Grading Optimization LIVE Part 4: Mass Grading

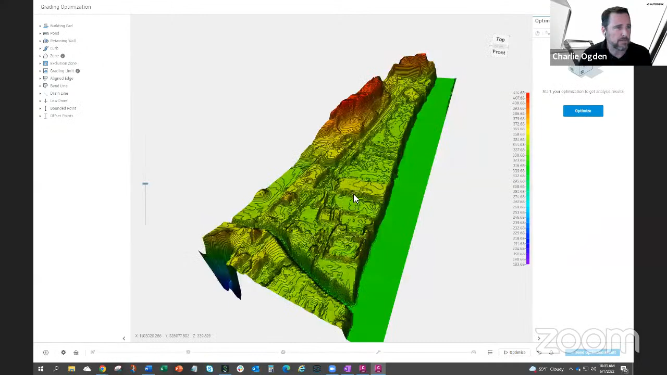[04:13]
And there's a road cutting down through here and our site is in between in this area. But you can see it's a bit of a rough terrain. I think part of it was developed before, but so what we want to do is use the grading tools to kind of flatten this out, have a nice level site that maybe will, maybe this will get broken up later in the future, but grade it out, mass grade it out to kind of level it off, and then it can be broken up later. So we'll want to balance the grading as we do this.
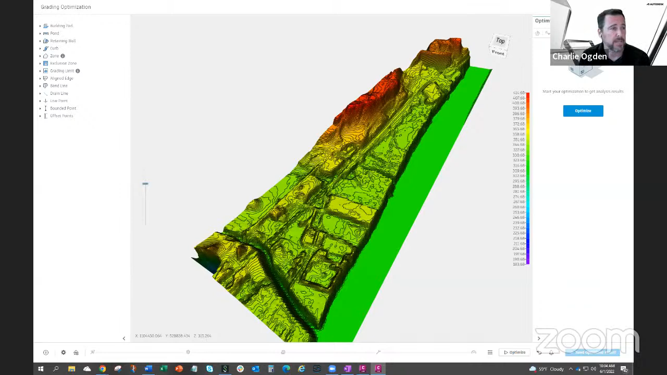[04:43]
And we'll start with setting a grading limit.
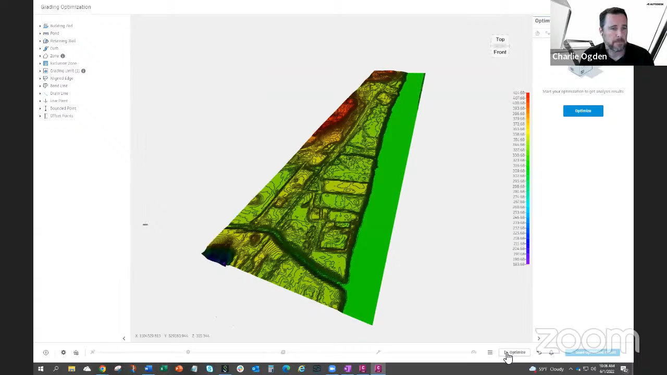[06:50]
And run it. And as soon as we run it, we get a message, little feedback that's new in 2023, just to let you know when there are possible issues with the optimization. So in this case, there's a couple messages down here.
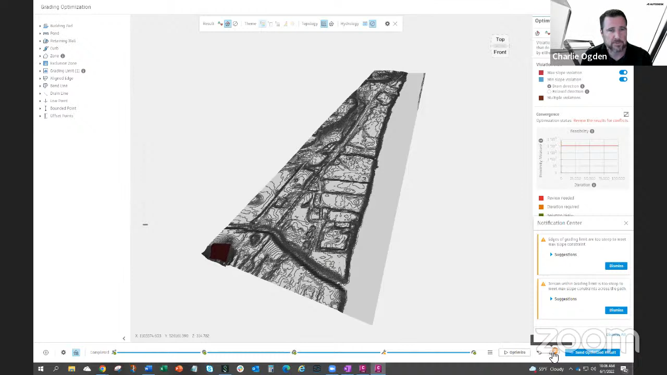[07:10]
Yeah, the first one talks about edges of grading limit are too steep to meet the max slope constraint.
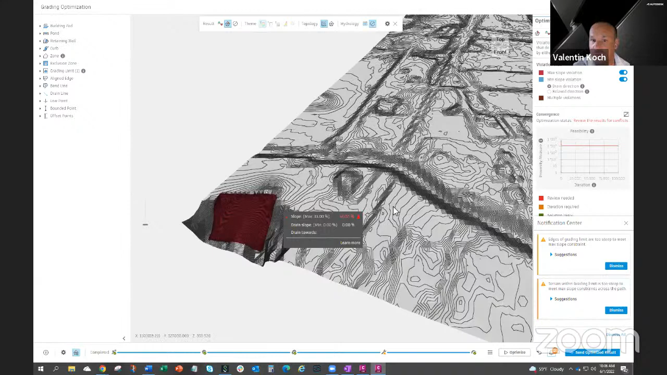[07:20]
That's basically what I mentioned. So his polygon goes through areas where it's more than 33%.
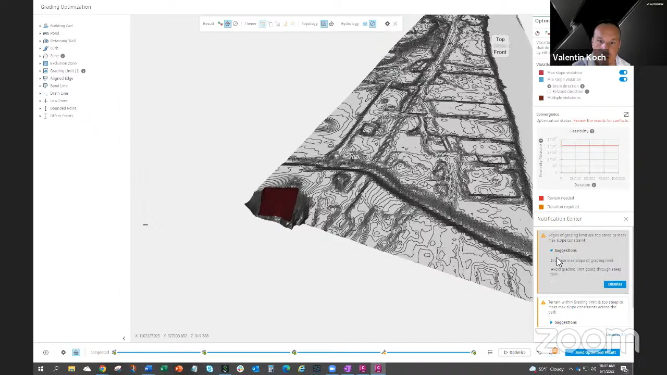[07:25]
And of course, the solver now doesn't know what to do. On one side, you can ask him, maintain 33% everywhere. But on the other hand, you have a grading limit where it says fix these points that are greater than 33. So what you can do is you increase the slope or you draw a grading limit.
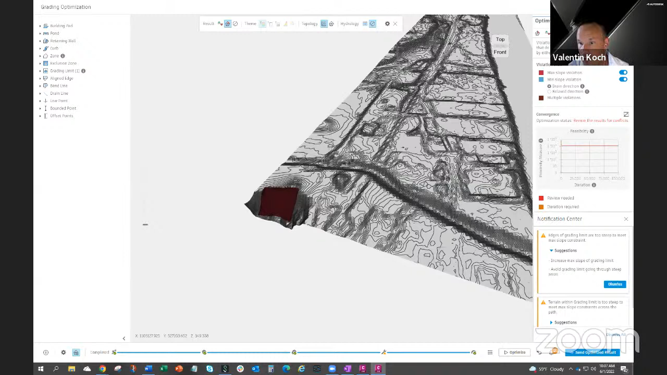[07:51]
The one below, the message says that the terrain within the grading limit is too steep. So when you can see at the bottom, it does this pre-check first. So in the pre-check, it goes along your grading limit and it's like looking across and looks if it's steep, and if it sees it's more than your max slope, then this warning appears.
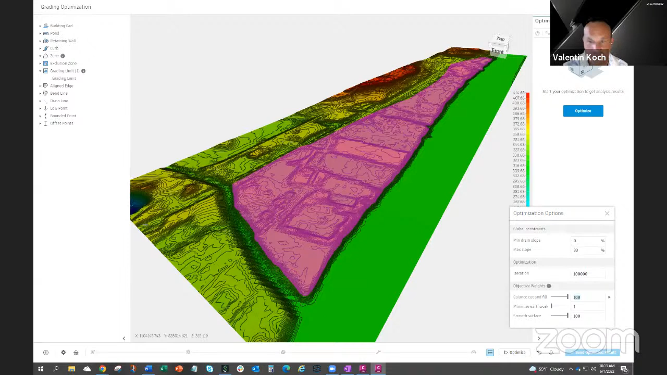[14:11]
Smoothing the surface usually too, because you want this to either sell this parcel or you want to subdivide it and you want to present it to somebody. So you want nice contours there. Now, what about minimize earthwork? Well, let's just try quickly, Charlie. Run this with one. We have to minimize earthwork on one, which basically minimizes your cut and fill volumes.
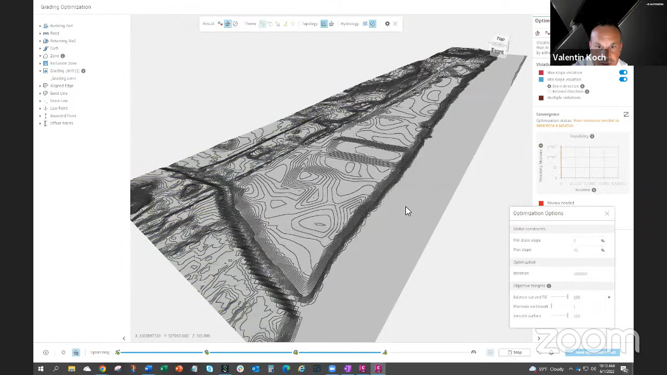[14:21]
Now, look at these weird contours that's creating here, these hills, these moons. If you turn the volume visualization on, Charlie, no, the visualization, yeah.
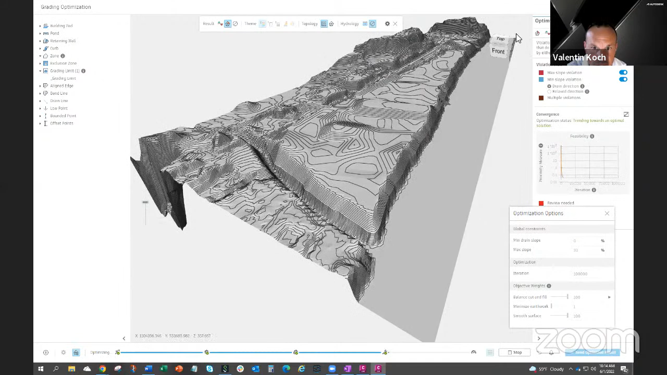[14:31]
Okay, I get rid of this like that. This grading. So you can see kind of where these existing paths are. And of course, if you minimize earthwork, means the same as stay as close as possible to the EG. And of course, here it now tries to, you know, it's doing a compromise between smoothing and between staying where the existing ground was.
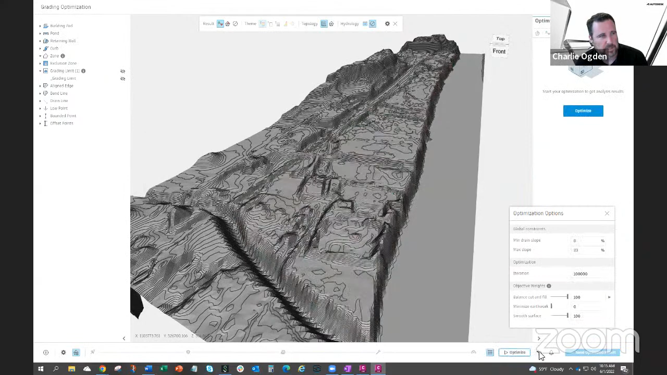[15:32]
Run it again. So now it's smoothing out those existing mounds. Now, if we look at the volumes, we can see it doesn't balance quite.
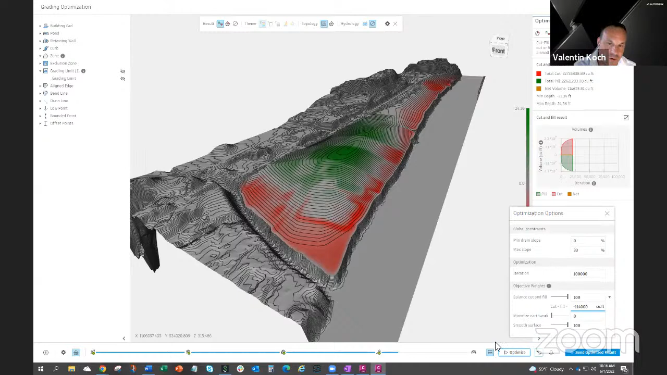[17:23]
Should I do the 114, you think? Something like that. So this is a workaround for this issue that we found on really large sites. We think we know what the problem can be, and this will be fixed in upcoming versions. You can see it's a lot. It's 100 cubic feet now instead of 100,000. That's actually the advantage when you watch these webcasts, you get like workarounds to known issues.
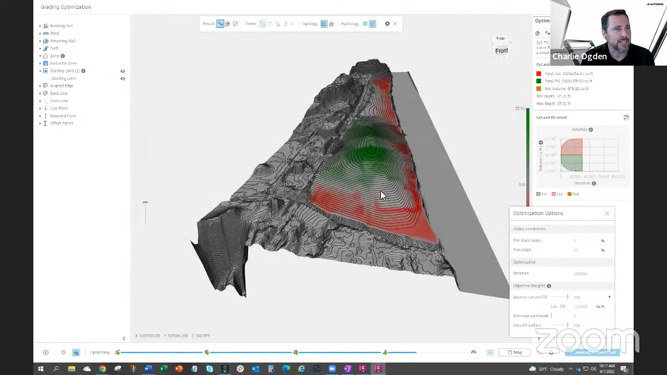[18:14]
So this could get to be a pretty steep mound as it continues, which we probably don't want if our purpose is to mass grade this and kind of level it out. So what we're gonna do is put in a flatter area inside, kind of inside our grading limit, a bit of an offset. Yeah, it's a grading pad, we call it in mass grading.